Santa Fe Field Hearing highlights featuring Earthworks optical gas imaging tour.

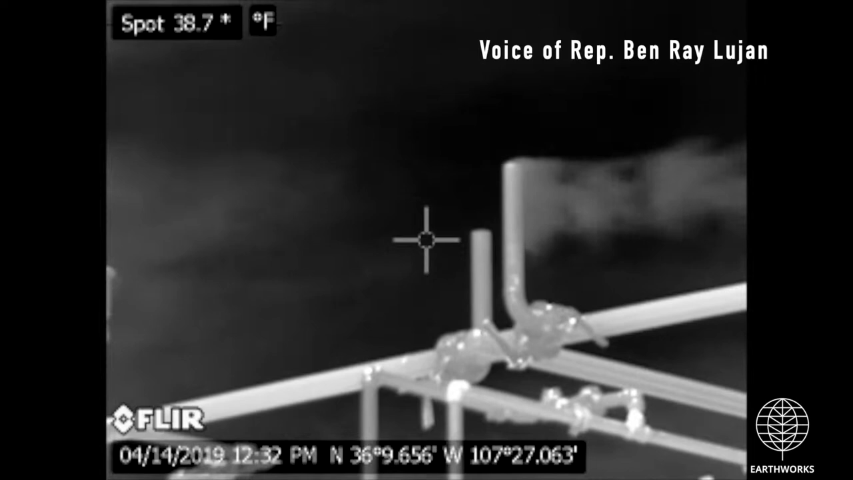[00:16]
On screen: spot 38.7°F
I don't know how many of you have seen the emissions. When we look through this camera,
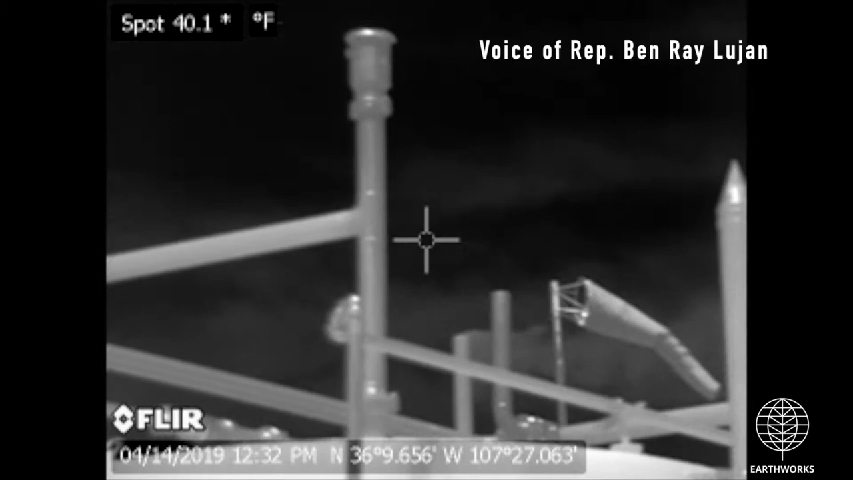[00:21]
On screen: spot 40.1°F
you could see the plumes coming out and moving across the sky.
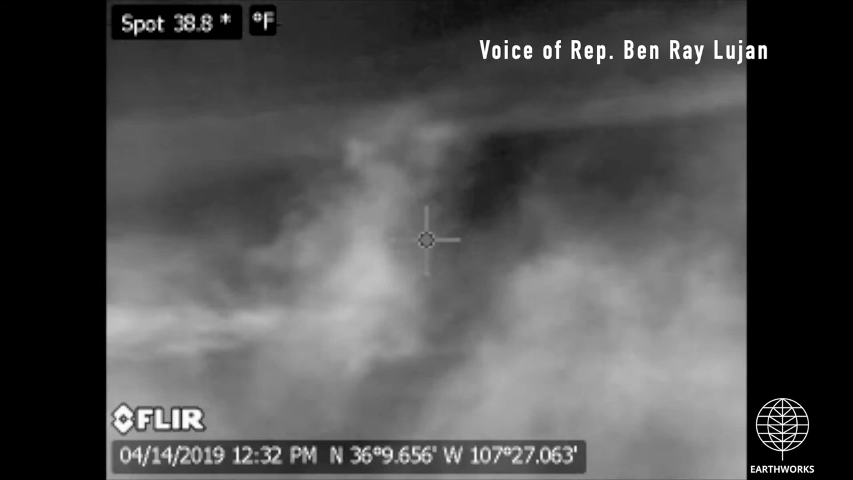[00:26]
On screen: spot 38.8°F
There's no question that this is occurring. It was a profound and moving experience to have seen clear blue skies when I drove up and we saw that oil production.
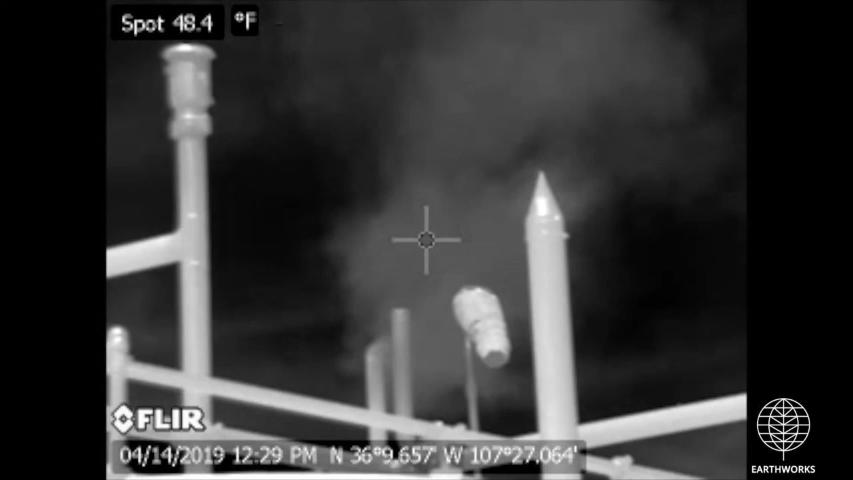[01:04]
On screen: spot 48.4°F
through a camera to see pollution like that just spewing out of pipes.